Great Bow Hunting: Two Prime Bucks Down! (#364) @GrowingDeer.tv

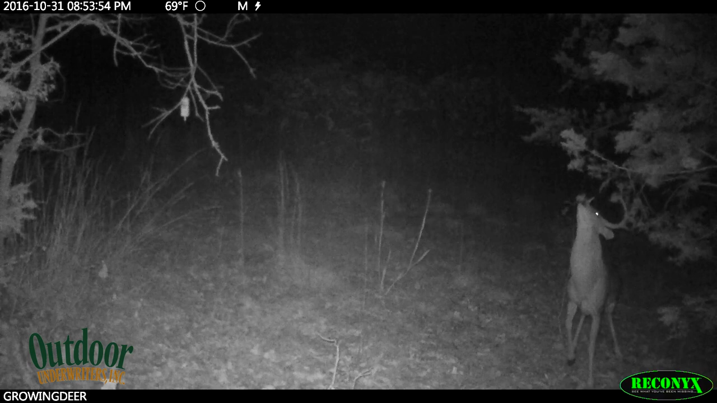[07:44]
Our Reconyx camera had picked up a buck who called Swoops, Bass Tall 8, and a new buck we haven't named.